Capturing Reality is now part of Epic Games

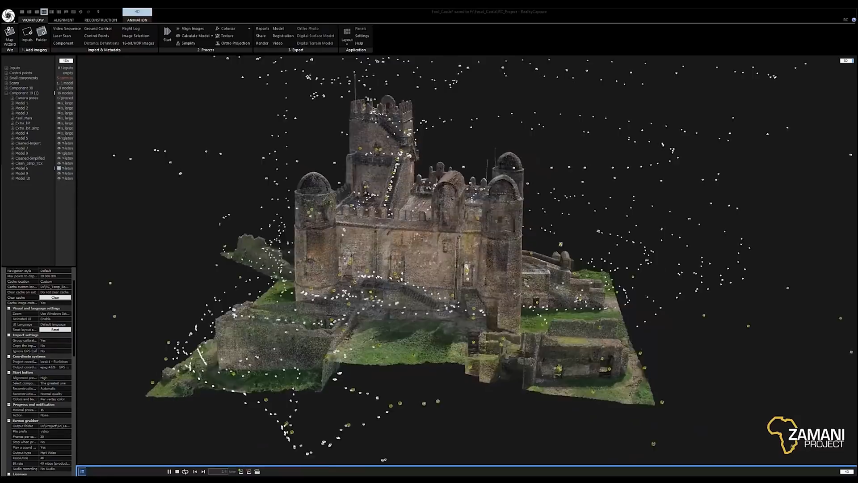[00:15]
It allows us to generate incredibly detailed 3D models from simple pictures